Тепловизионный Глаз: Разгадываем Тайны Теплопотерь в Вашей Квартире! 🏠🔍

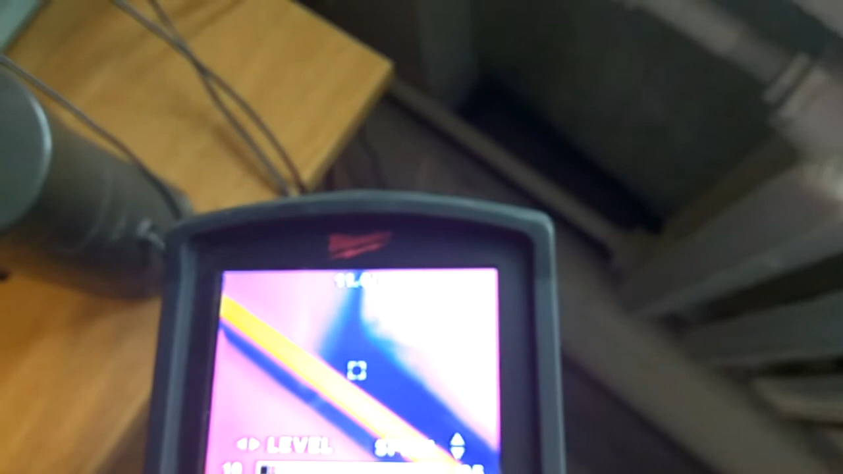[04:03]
Под батареей у нас температура 11,5 градусов.
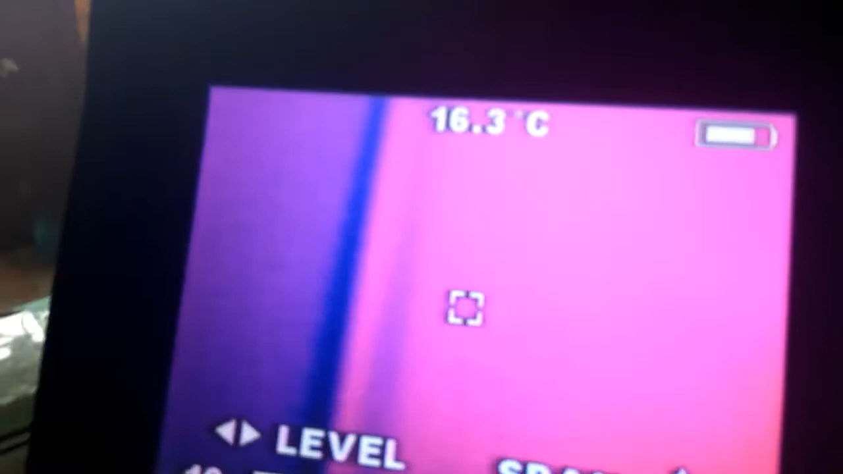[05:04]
On screen: spot 16.3°C
Откос практически не промерзает. Есть небольшая проблемная зона по углам.
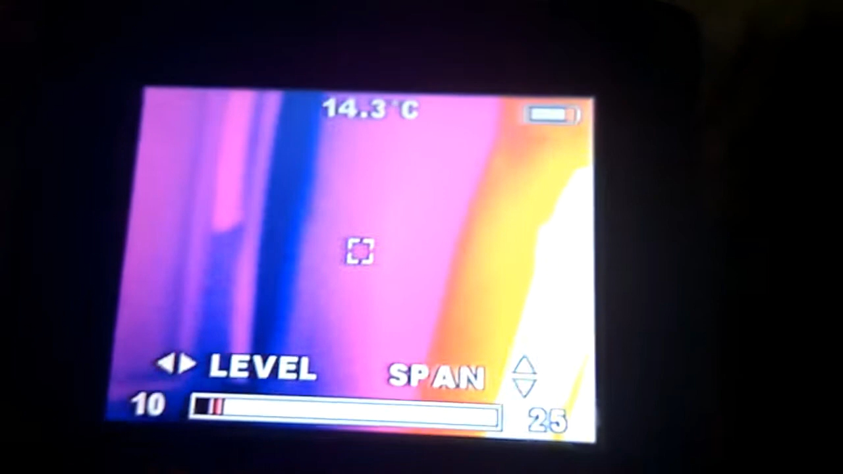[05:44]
On screen: spot 14.3°C
Также видим, что дверь не отрегулирована. Есть поддувание.
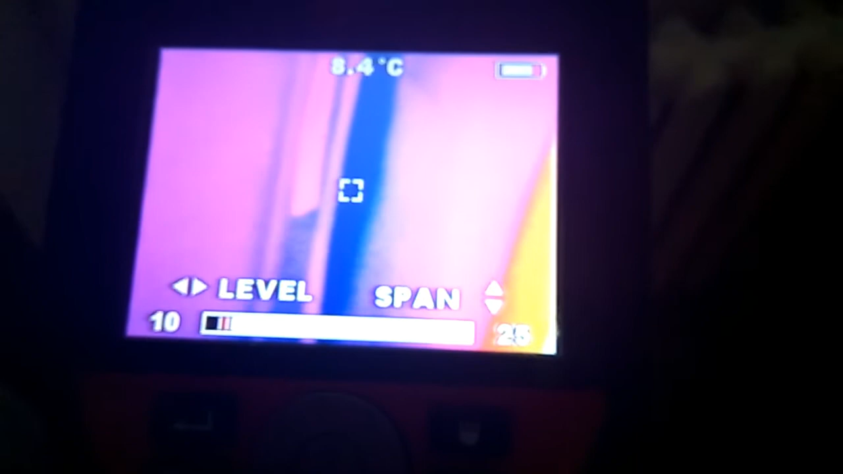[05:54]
On screen: spot 8.4°C
Через уплотнитель.
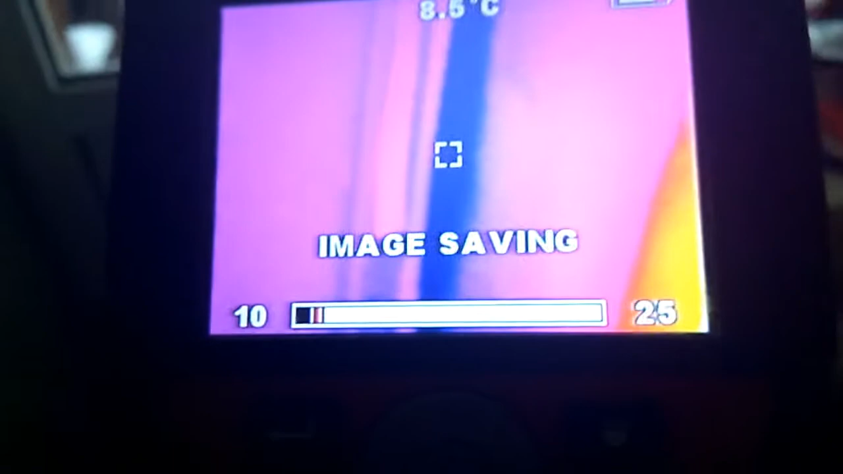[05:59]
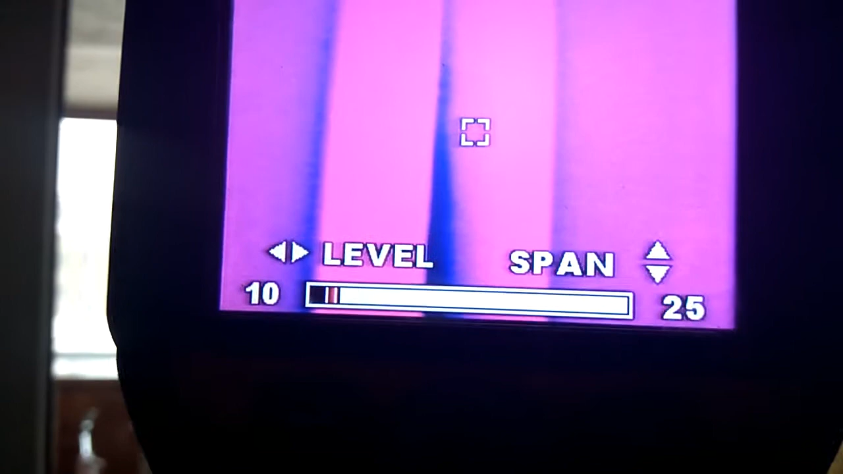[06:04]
Как это видно, это видно тем, что в районе зацепов проблемы нет.
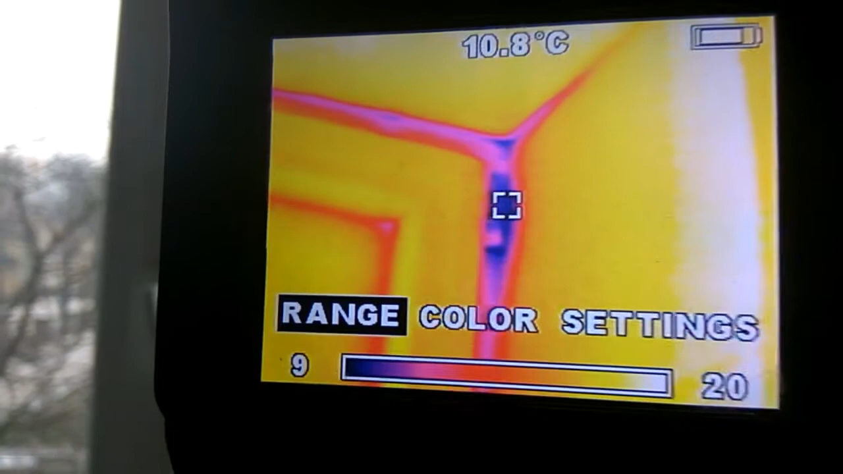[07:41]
On screen: spot 10.8°C
Есть небольшое промерзание по краевым зонам.
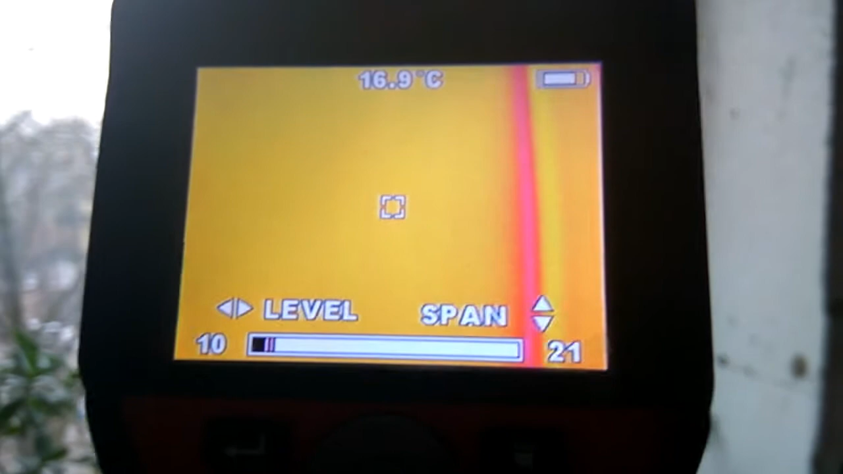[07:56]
On screen: spot 16.9°C
Как мы видим, температура на стеклопакете 17 градусов.
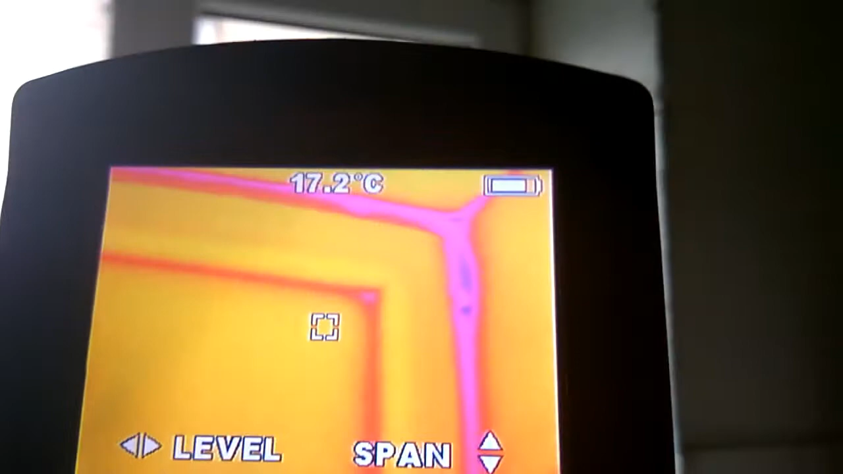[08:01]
On screen: spot 17.2°C
Что всего лишь на 2 градуса отличается от температуры на внутренней стенке.
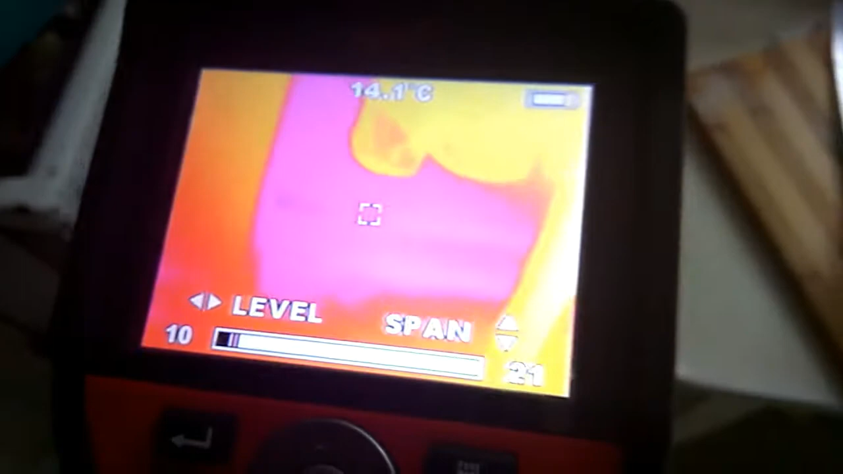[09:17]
On screen: spot 14.1°C
Также проблемная зона в районе батареи.